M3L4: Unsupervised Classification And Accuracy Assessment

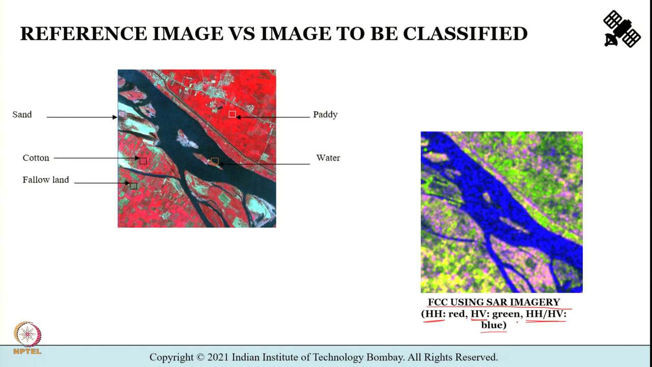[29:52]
Wherein HH band is assigned to red, HV band is assigned to green and I have used the ratio of two bands, HH by HV assigned to blue RGB, ok. I have created an FCC false color composite and now when you compare the image towards the left and right, you can see that there is some spectral separability between the classes.